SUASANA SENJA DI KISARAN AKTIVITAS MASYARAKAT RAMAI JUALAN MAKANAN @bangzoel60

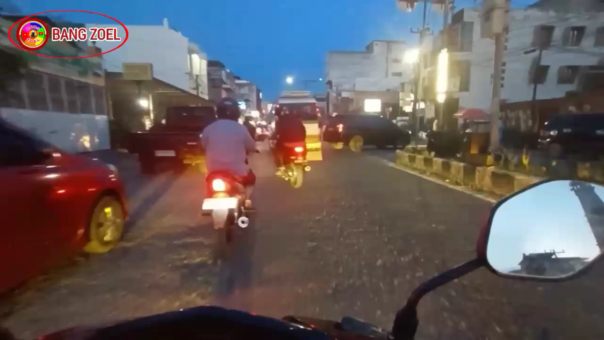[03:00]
Kalau ke kanan itu Jalan Mas Mansur. Bentar lagi kita mendekati simpang Sibogat Kisaran. Kalau suasana maghrib seperti ini cukup padat banget ya kan.
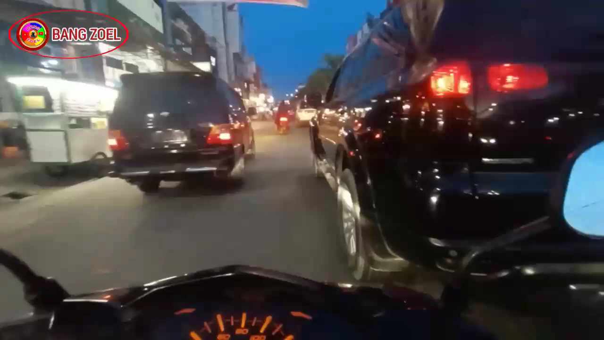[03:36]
Karena itu Bang Mestika. Jadi teman-teman, inilah situasi terkini di kota Kisaran ya.
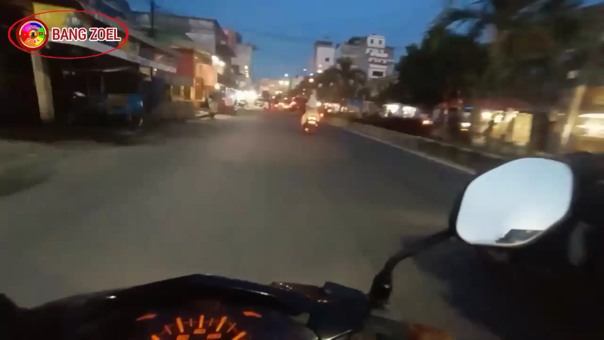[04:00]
Kalau menjelang maghrib ini cukup ramai ini. Mungkin ada ya pulang dari kerja, ada pulang dari jalan-jalan, ada pulang dari belanja kan, makanya ramai banget. Belakangnya itu Jalan Panglima Polem. Jual semangka, banyak semangkanya.
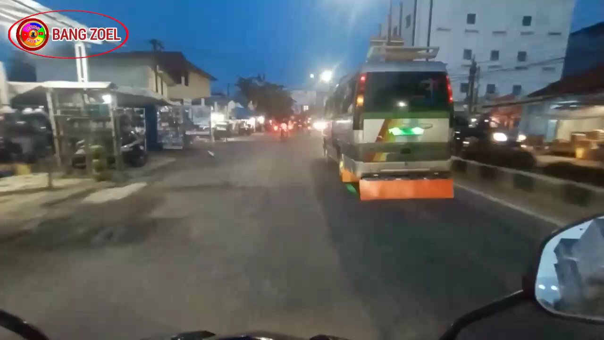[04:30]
Ini jual minyak, ada jual kelas kelapa muda. Oh, untuk cuaca macam agak mondong ini, udah berangin ya kan. Nah, situasi di kota Kisaran senja menjelang maghrib ini ya. Ini udah maghrib ini ya kan. Bang Jul pun masih dalam perjalanan, tak balik ke rumah. Anginnya agak kencang ini ya kan.
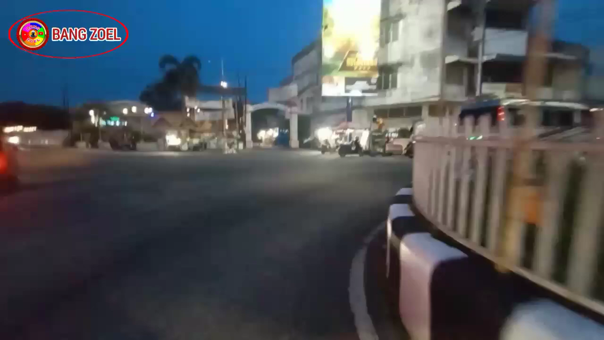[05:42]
Sekarang kita berada di jalan Imam Bonjol Kisaran. Di sini nggak pala ramai ini. Yo bro, laundry. Tutup ini ponsel Oppo.
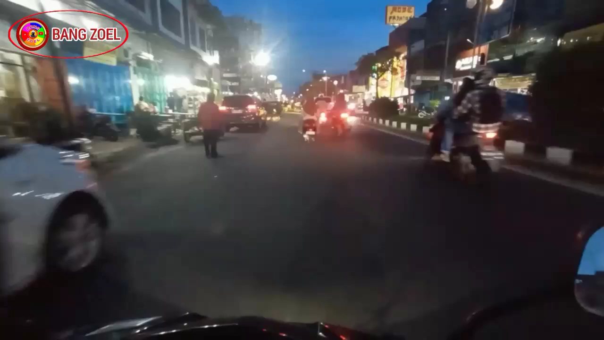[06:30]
Nah, di sini dekat lampu merah udah ramai juga nih aktivitas masyarakat ini ya. Kalau terus bisa ke Irian Market, kita ke kiri ya. Masuk ke jalan Sisingamangaraja.
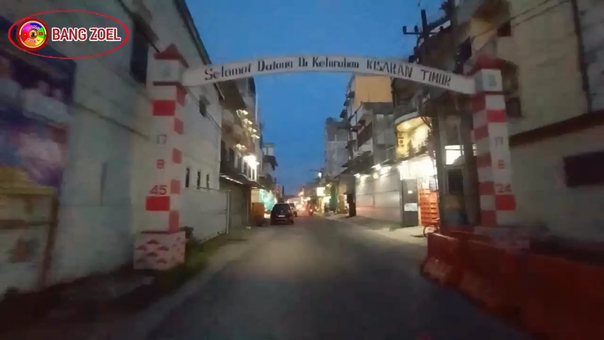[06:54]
Selamat datang di Kelurahan Kisaran Timur. Ini Atlanta sebelah kiri. Nah, di sini agak longgang ini kan, 1-2 kereta. Tadi kok di jalan Cokro ramai banget ya kan teman-temannya.
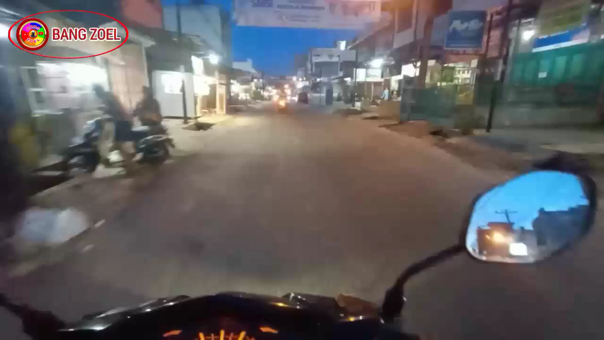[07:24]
Jadi teman-teman semua, beginilah suasana senja menjelang maghrib di Kota Kisaran. Di situ maghrib sih itu ramai orang lalu-lalang. Tapi ya mungkin ya nggak baru pulang kerja atau pulang belanja ya kan, makanya ramai.
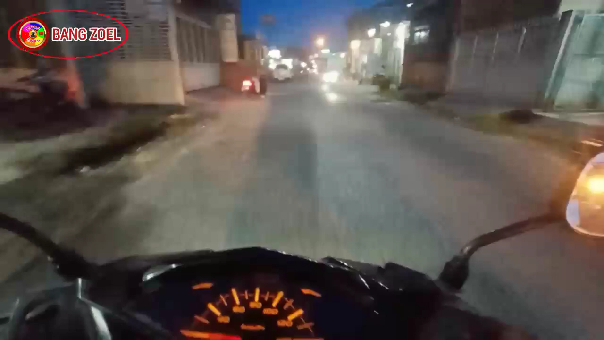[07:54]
Jadi ya teman-teman ya, sekian dululah perjalanan Bang Jul ini senja menjelang maghrib ya. Assalamualaikum warahmatullahi wabarakatuh.